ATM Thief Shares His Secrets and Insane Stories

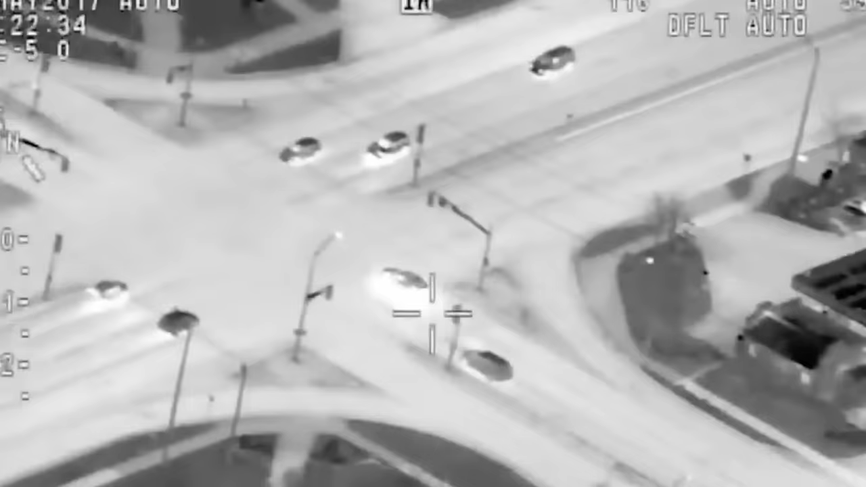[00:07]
They just blew the lights at Highway 2 northbound on Harwood. I'm going to switch to 2 here.
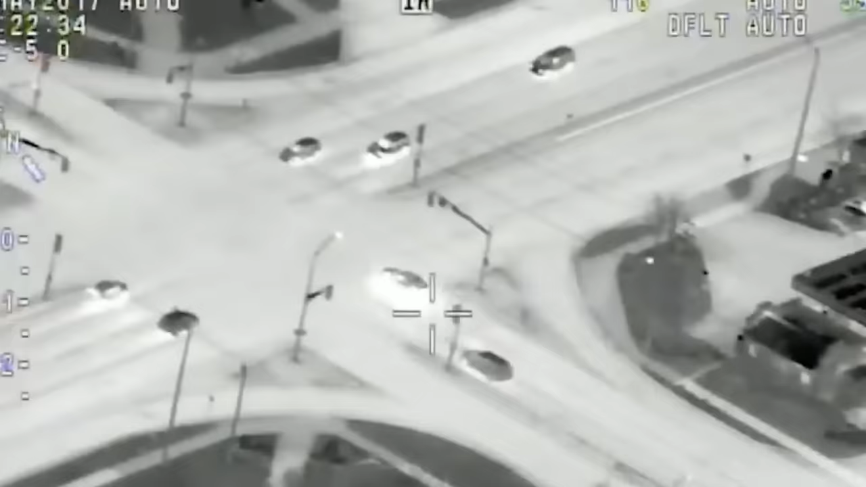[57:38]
They just blew the lights at Highway 2, northbound on Harwood. I'm going to switch to 2 here. The police helicopter's night vision camera shows the dramatic chase through the streets of Whitby.
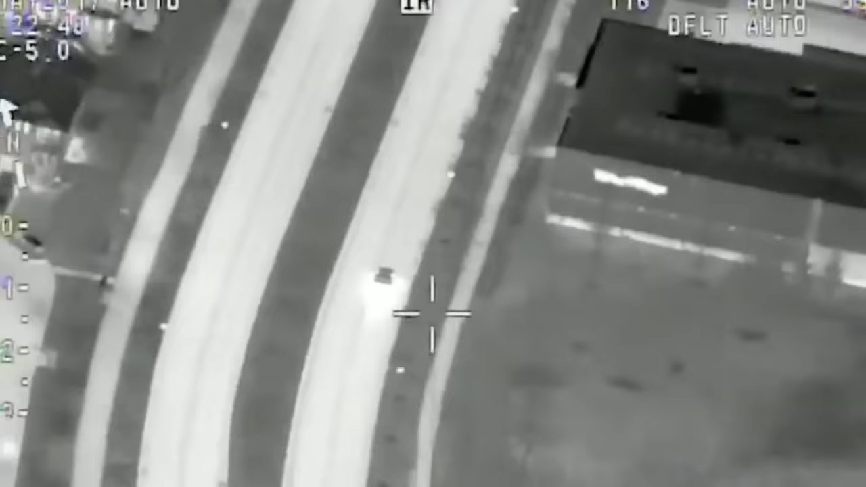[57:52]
Last Saturday at around 11:15 at night, police responded to an alarm at a Scotiabank. The helicopter follows the suspects, and then, as they try to make their high-speed getaway, running red lights and blowing past other cars.
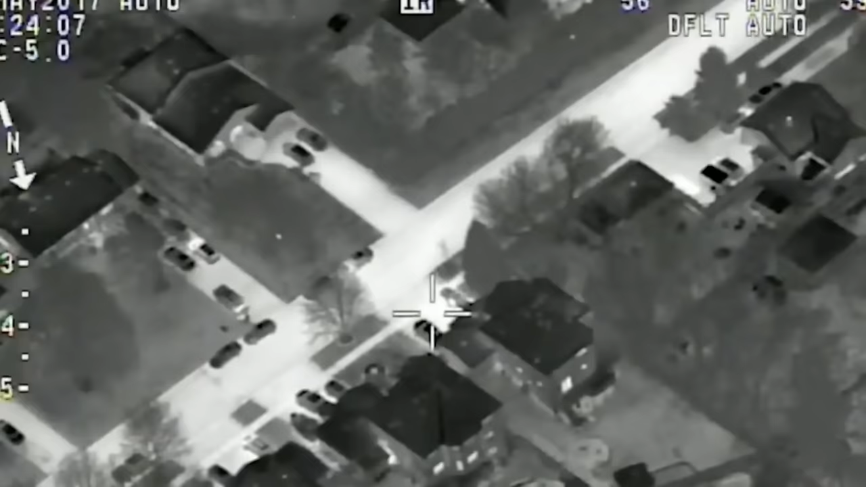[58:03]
Now, take a look.
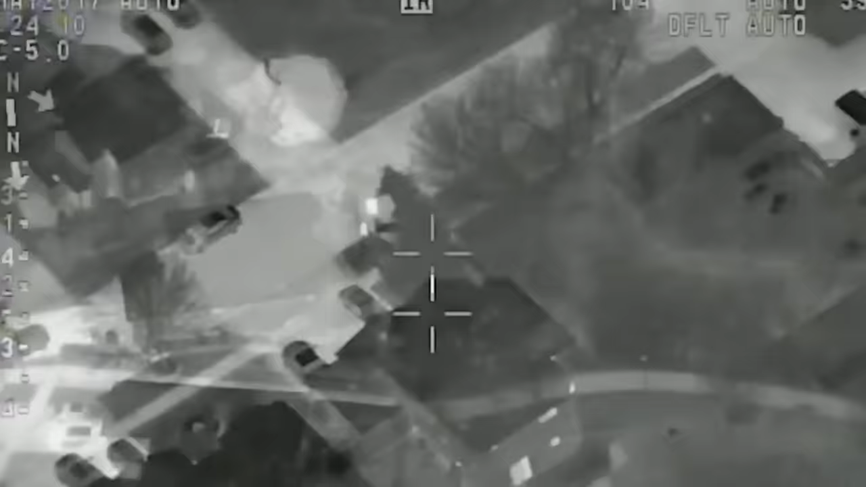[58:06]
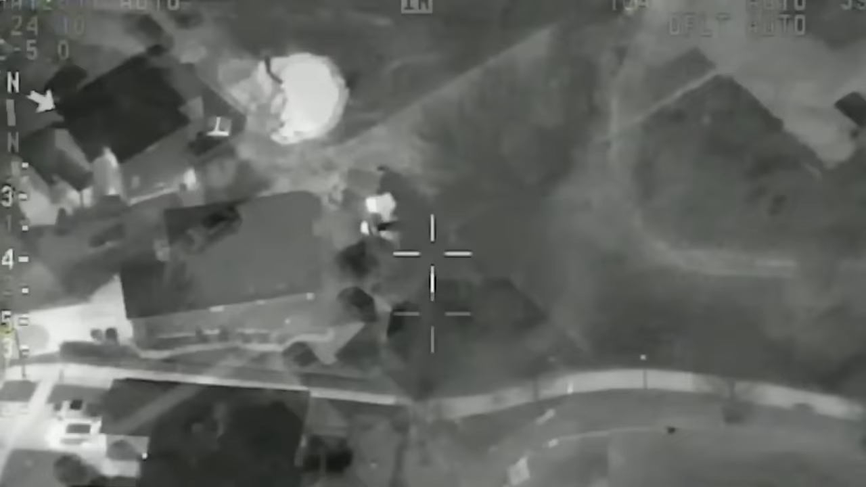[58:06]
You can see the heat from the tires as the car makes its high-speed turns.
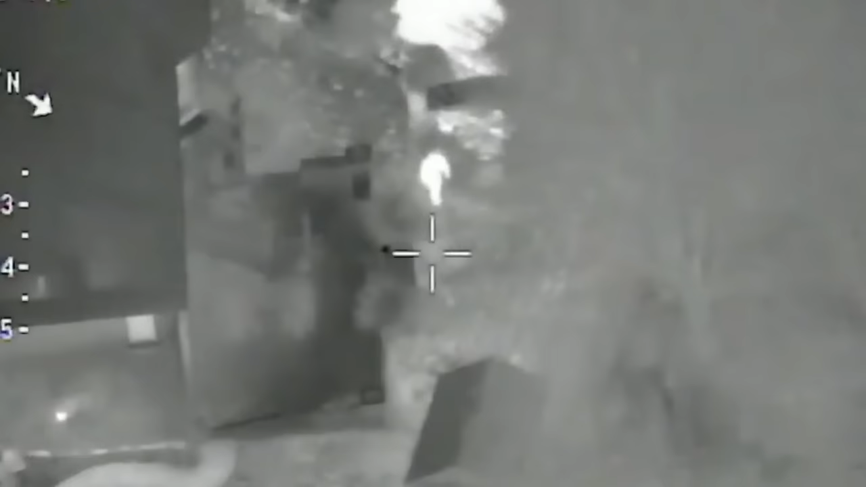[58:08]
The suspects would eventually dump the car in a driveway and then run off.
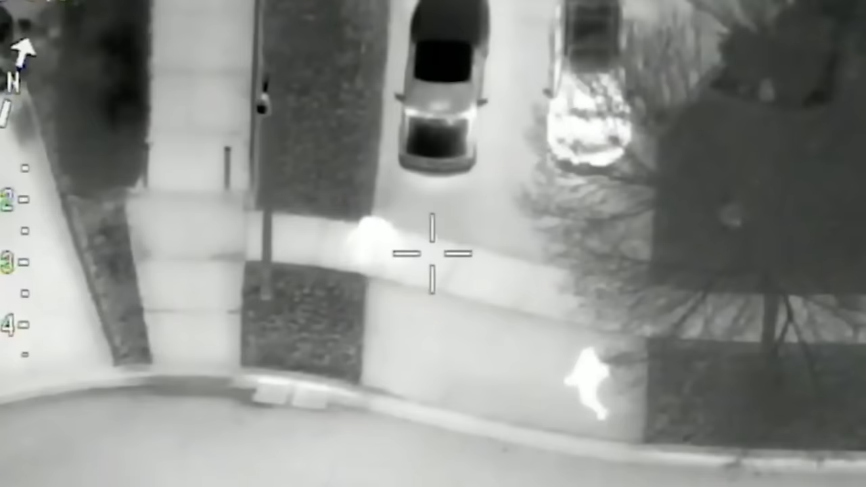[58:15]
Police arrested one suspect, and a canine officer was able to track down the other suspect nearby.